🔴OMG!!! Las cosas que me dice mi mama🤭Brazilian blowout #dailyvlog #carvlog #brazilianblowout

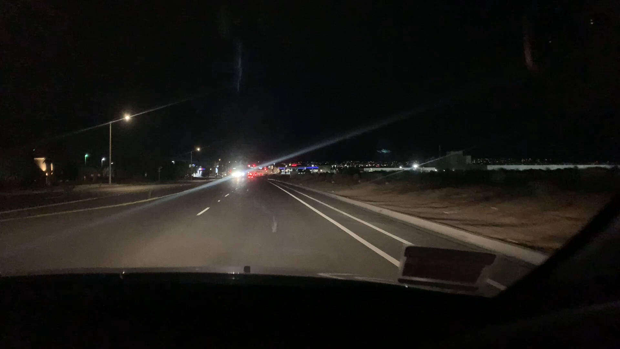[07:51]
Aquí ando, mira. Me acabo de salir de bañar, amiguitos. Vinimos aquí por mi hermano. Porque, estaba de esperancita toda la mañana, ¿verdad? Sí, ya, no. Es que como está que quiere sacar ya su licencia y como estuvo ahorita todo lo de la pandemia, amiguitos, pues todo tienes que hacer online. Creo que el examen escrito lo tenía que hacer online. Y creo que el programa del DMV en línea no servía. Fue hasta el DMV, no lo quisieron atender, que tenía que hacerlo por línea.
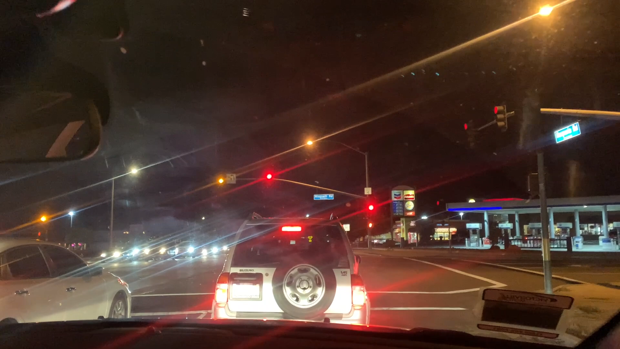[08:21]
Hasta que por fin, ay, ese se pasó un rojo. Sorry, me extraí, amiguitos. Es que alguien que dio a la vuelta a la izquierda se pasó. Pero eso tiene uno cuando... En pleno rojo. Cuando va a cambiar la luz, siempre cuenta 1, 2, 3, 4, 5 y le das al carro porque siempre va a haber uno que se va a pasar en rojo. Uh-huh. Ese sí es que se pasó totalmente en rojo. Y ya les decía, amiguitos, que bueno,
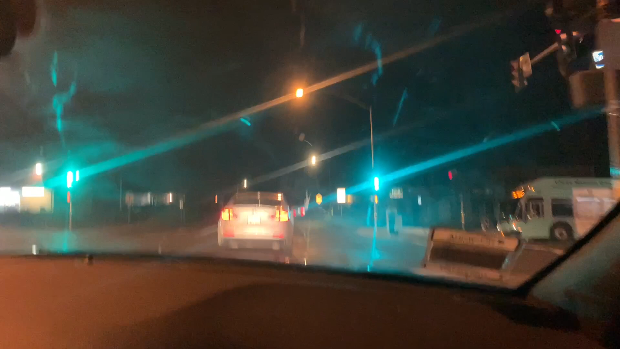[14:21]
bien a gusto que andamos con la jipeta. Pues sí. Más aquí en el High Desert. Ay, este va bien despacito. Bueno, para mi gusto. Déjame, voy a Más cambiar para aquí donde acá. vivimos, amiguitos, la verdad, aquí un carro chiquito se te acaba. Un carro así como ese que va manejando enfrente. Porque no todas las calles están bien pavimentadas. A veces tienes que pasar por Terregal y. Y también se les acaba la pintura, por eso yo quisiera Ajá. meter mi carro al garage, pero Sí. con tanto desastre que tengo ahí, pues no creo que quepa.